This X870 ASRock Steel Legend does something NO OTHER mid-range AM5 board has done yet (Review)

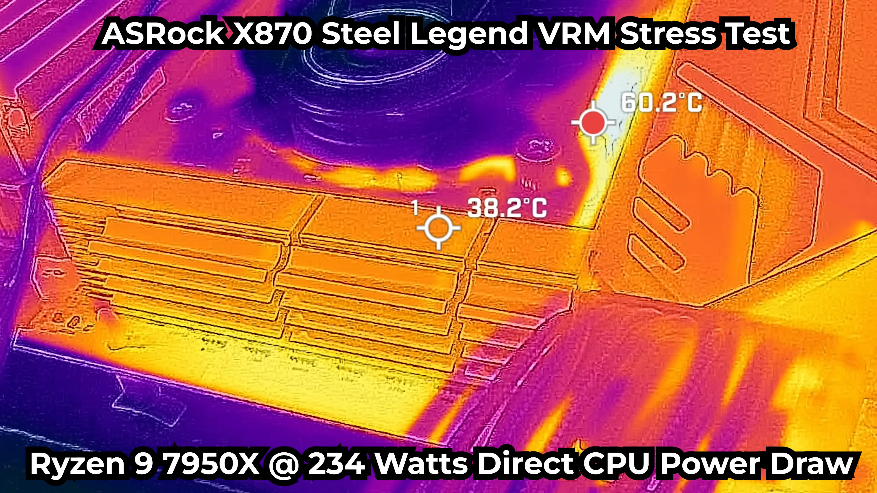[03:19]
in terms of consuming about 234 watts on the Steel Legend.
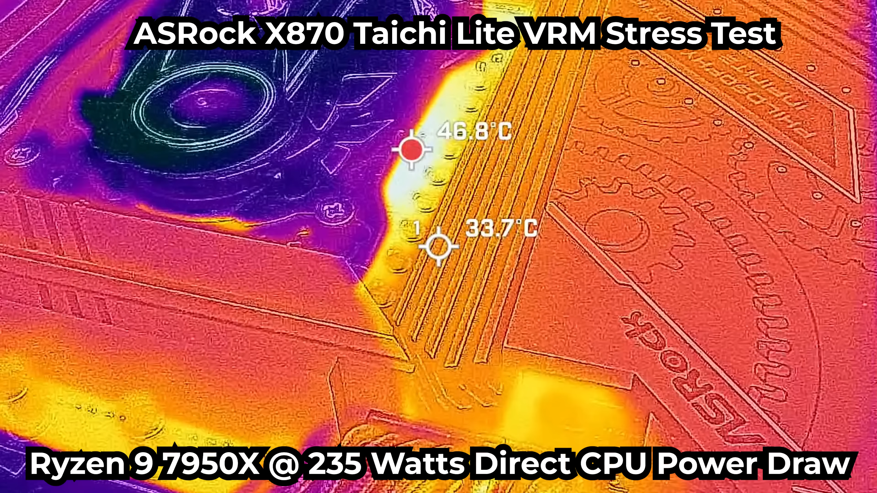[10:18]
On screen: spot 33.7°C, max 46.8°C
And this is 110 amp stages. So this thing is complete.
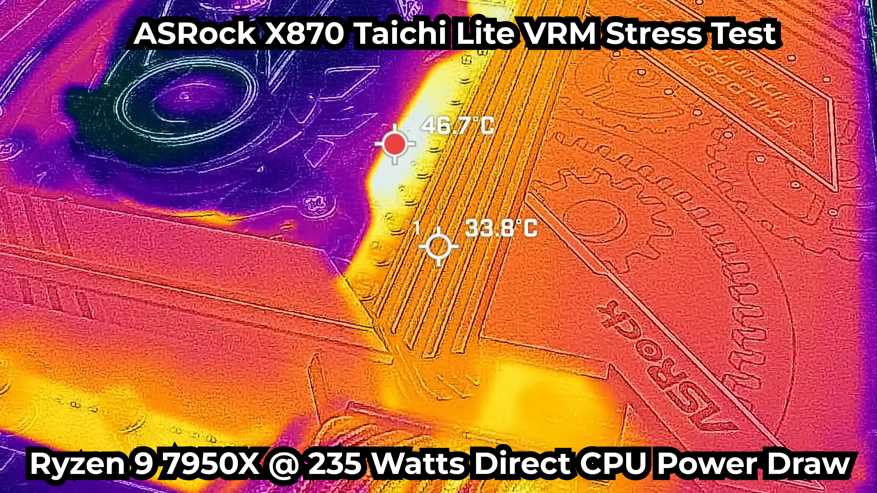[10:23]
If you thought the Steel Legend was already too much, this thing is just going that step above and beyond. So it's for serious overclockers who say want to use LN2 and just go for different solutions outside of water and air. And here's where we got the temperatures on the 7950X coming in here, using up around 235 watt direct draw.